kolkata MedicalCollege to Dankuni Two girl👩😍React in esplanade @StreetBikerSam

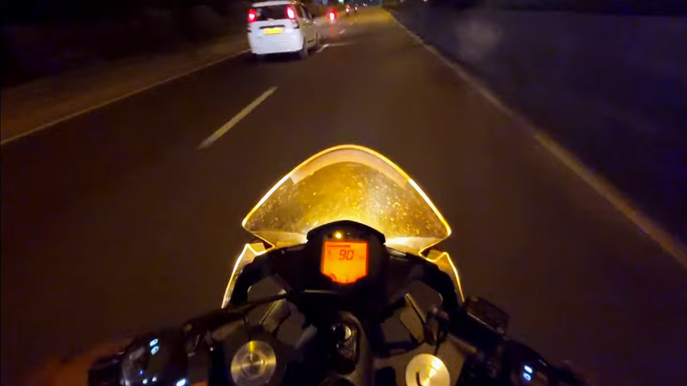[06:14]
सो गाइस हम लोग कोना एक्सप्रेस में आ चुके हैं,
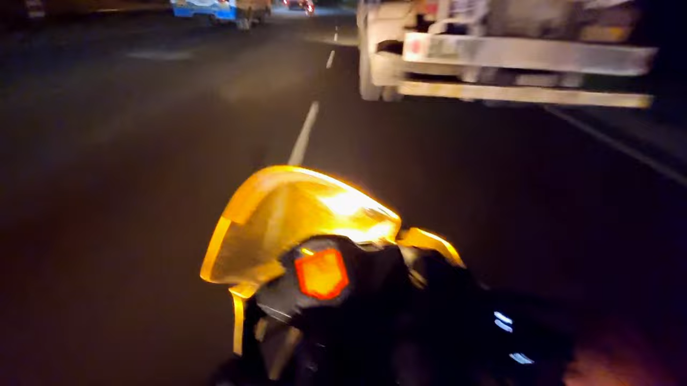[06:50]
आप देखते हैं मेरा आरसी 200 का टॉप स्पीड कितने पे टच कर रहा है, तो आप लोग देखते रहिए। फिलहाल 100 प्लस हो गया है मेरा गाड़ी का टॉप स्पीड 125, 126, 127, 128, 130, 131, 132। ओ भाई अच्छा ही मेरा बाइक का टॉप स्पीड आ रहा है 132, वो भी नॉर्मल सीटिंग के साथ।